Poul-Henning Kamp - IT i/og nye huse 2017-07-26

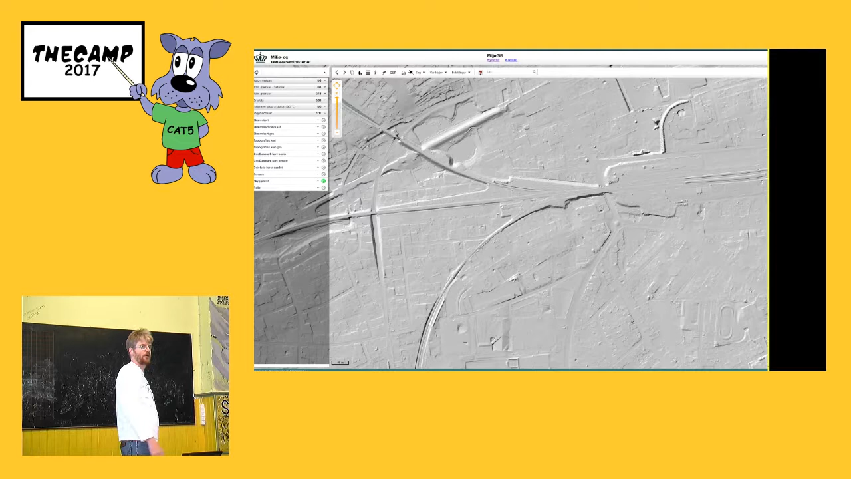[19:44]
Specielt steder, der ikke er flade. Der findes sådan en efterbehandlet version af den, hvor man prøver på at lave sådan, så vandet kan komme igennem. Altså herover er der for eksempel en viadukt under jernbanen, så har man skåret et hul, sådan, så vand kan løbe på tværs.
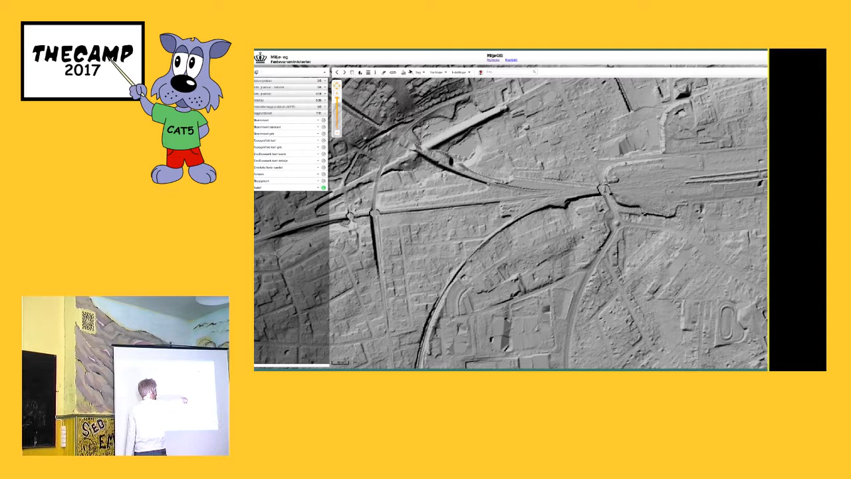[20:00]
Og så kan man så prøve på at hæve vandstanden i åer og vandløb og have og sådan noget, så kan man se, hvor vandet løber hen. Der ligger en klimatilpasning, som er bygget oven på den her, hvor man kan zoome ind på sit hus, og så kan man sige, nu hæver vi havvandstanden med 1,20 m, og vandstanden i åer og søer med 80 cm, og så kan man så se, om man bor et sted, der hedder Moseede, af god grund for eksempel. Meget underholdende, men der kommer man ind i nogle datakvalitetsproblemer, for eksempel med dige.